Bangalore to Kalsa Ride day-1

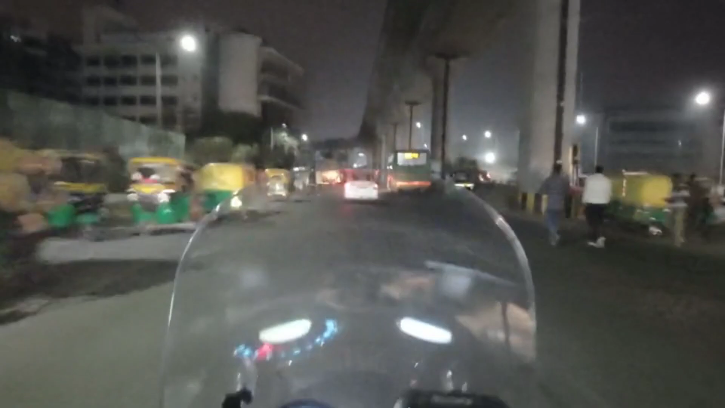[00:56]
ನಾನು ದೇವರಲ್ಲಿ ನಾನು ವೆರಿ ಫಸ್ಟ್ ರೈಡ್ ಹೋಗಿದ್ನಲ್ಲ, ಸೊ ಅದೇ ಸ್ಪಾಟಿಗೆ ನಾನು ಮೀಟ್ ಆಗೋಕ್ಕೆ ಹೋಗ್ತಾ ಇದ್ದೀನಿ ಶ್ರೀನಿಧಿಗೆ. ಸೊ ಅಲ್ಲಿಂದ ಮತ್ತೆ ಬೇರೆ ಬಾಯ್ಸ್ ಎಲ್ಲ ಜಾಯ್ನ್ ಆಗಿ, ಸೊ ವಿ ವಿಲ್ ಗೋ ಟುವರ್ಡ್ಸ್
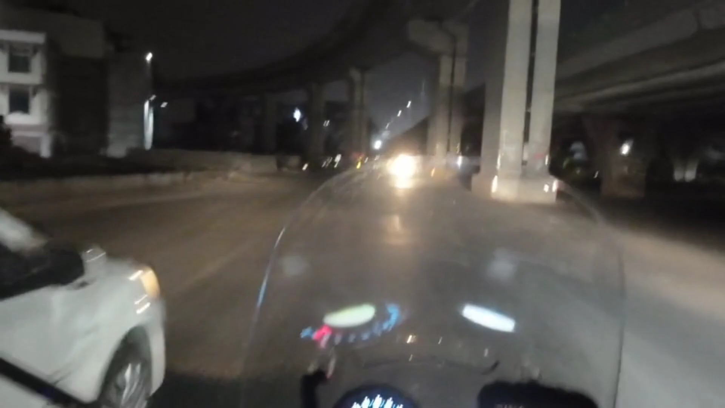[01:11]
ಕಳ್ಸ ಆರ್ ಚಿಕ್ಕಮಗಳೂರು ಆರ್ ಶಿವಮೊಗ್ಗ ಐ ಥಿಂಕ್. ಓಕೆ, ನೋಡೋಣ. ಬೆಳಗ್ಗೆ ಟ್ರಾಫಿಕ್ ಏನಷ್ಟು ಇರಲಿಲ್ಲ.
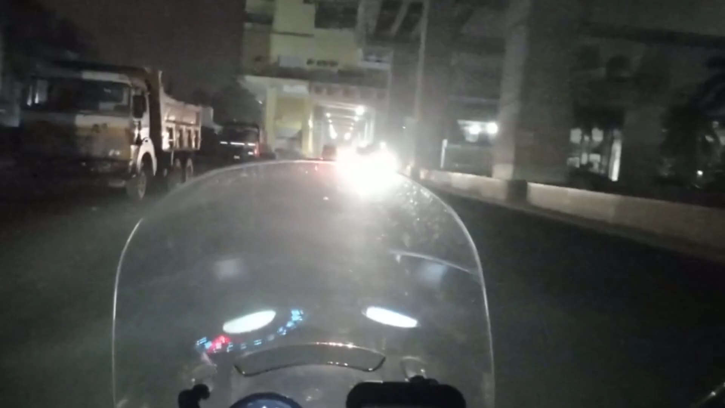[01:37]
ಸೊ ಸಿಲಿಕ್ ಬೋರ್ಡ್ ಜಸ್ಟ್ ಕ್ರಾಸ್ ಆಯಿತು, ಇನ್ನು 16 ಮಿನಿಟ್ಸ್ ಅಂತ ಇದೆ ಇ ಟಿ ಎ.
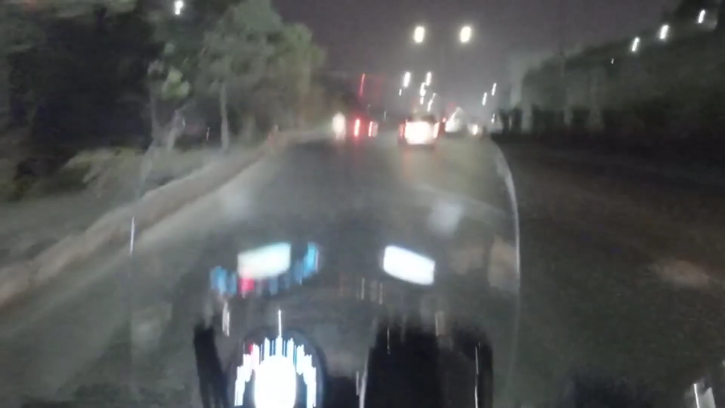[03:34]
ಹಾಂ, ಸಕ್ಕದಾಗ ಕಾಣ್ತಿದೆ ಲೈಟು. ಈಗ ನೆಕ್ಸ್ಟ್ ಸ್ಟಾಪ್ ಎಲ್ಲಿ ಮಗ? ಸರಿ ಸರಿ. ಆಮೇಲೆ ಇನ್ನೊಂದು ಎಕ್ಸ್ಪ್ರೆಸ್ ನೋಡ, ಇದು ನಮ್ಮದೇ, ಇದು ನಮ್ಮದೇ. ಹಾಂ, ಏ ಆರಾಮ ಹೋಗೋಣ, ಅವ್ರ ಜೊತೆ ಹೋಗು, ಅವ್ರ ಜೊತೆ ಇಟ್ ಮಾಡ್ಕೊಂಡು ಹೋಗು. ಏನಿದು ಜೊತೆಗೆ ಹೋಗು,
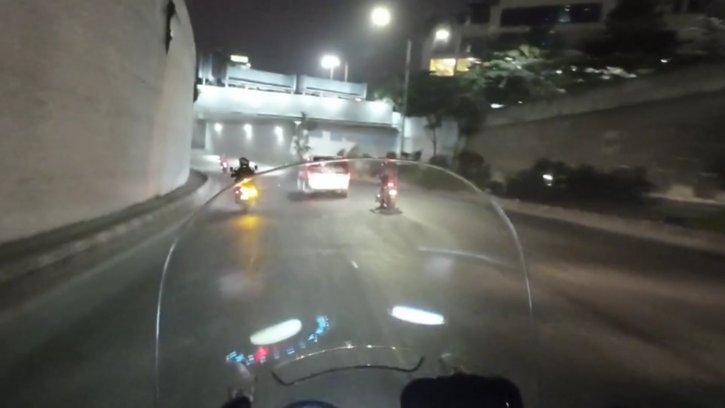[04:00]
ನಿಂದನೇ ಇದೀನಿ, ಹೋಗು ಹೋಗು, ಬರ್ತೀನಿ ನಾನು. ಜಸ್ಟ್ ಯಶವಂತಪುರ್ನ ಕ್ರಾಸ್ ಮಾಡಿದ್ವಿ, ಯಶವಂತಪುರ್ ಮೆಟ್ರೋ ಸ್ಟೇಷನ್ ಜಸ್ಟ್ ಕ್ರಾಸ್ ಆಯಿತು.
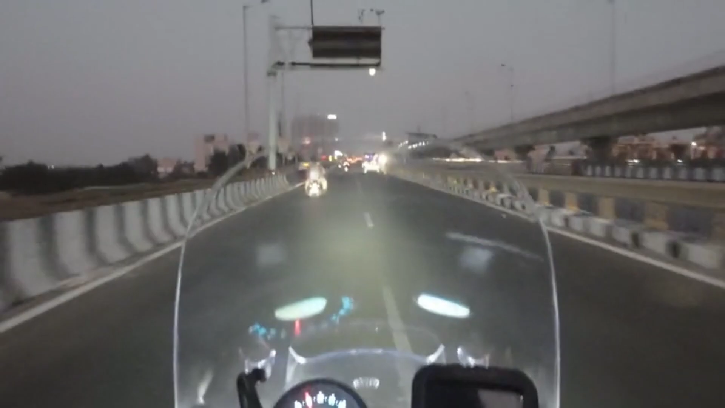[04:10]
ಸೊ ನಮ್ಮ ಫಸ್ಟ್ ಸ್ಟಾಪ್ ಬಂದ್ಬಿಟ್ಟು ಇವಾಗ ಮಯೂರ ಹೋಟೆಲ್, ಮಯೂರ ಅಂತೆ ರೆಸ್ಟೋರೆಂಟ್. ಫಾರ್ ದ ಫಸ್ಟ್ ಬ್ರೇಕ್ಫಾಸ್ಟ್ ಬ್ರೇಕ್ಗೆ ನಾವು ನೆಕ್ಸ್ಟ್ ಸ್ಟಾಪ್ ಮಾಡ್ತೀವಿ.